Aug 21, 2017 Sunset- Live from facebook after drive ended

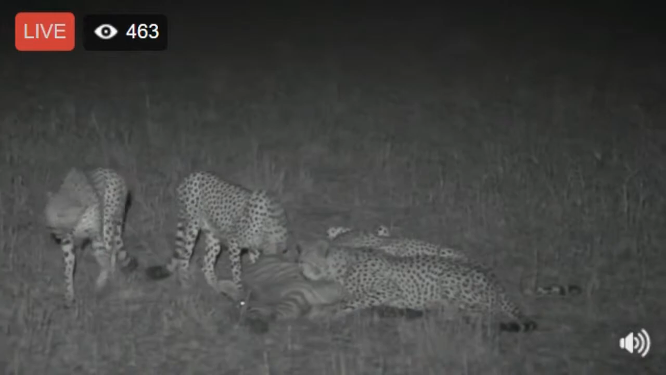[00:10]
ali is wondering how long does it take for cheetah to kill a zebra in this case it's a young zebra it didn't take them too long at all about four or five minutes we arrived here there we go look he's got off after the hyenas
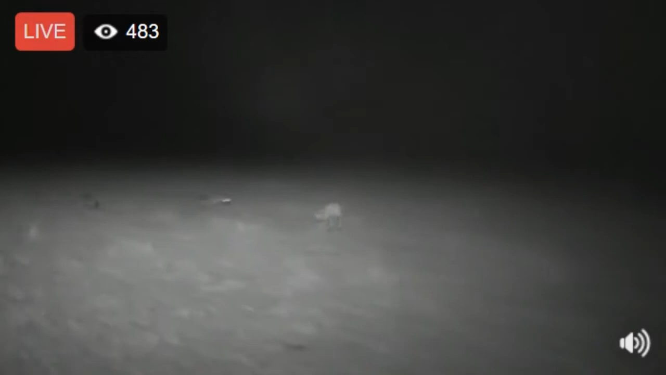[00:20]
that hyena it ran away but it didn't run away like a lion was chasing it and you probably find if the hyenas were hungry they might be a little bit more aggressive but i still think they are going to push these boys off this kill and you have them calling for reinforcements getting each other excited now you could almost say hyena look look look here we go hyenas
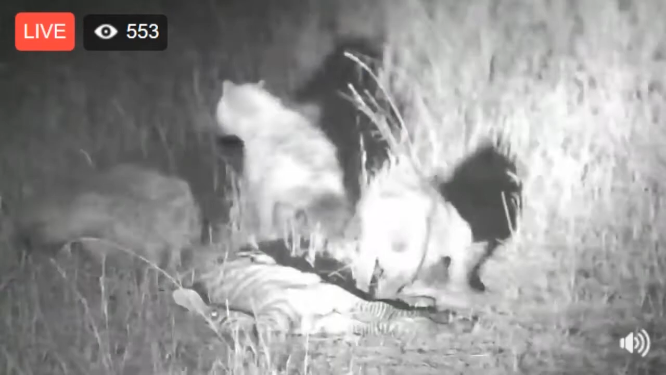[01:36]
oops sorry about that i was just trying to check where all the cheetah were and one of the cheetah gave hyenas a bit of a fright
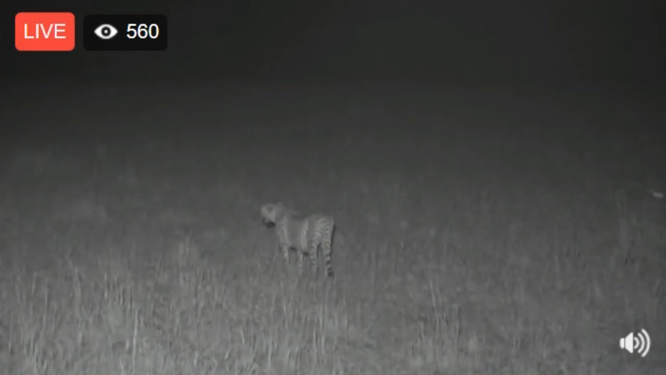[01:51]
there's some of the cheetah there there's another one right next to us Dave almost going to walk next to our door here oh no he's going back sneaky get as much as he can i like these boys now most cheetah would be gone in an instant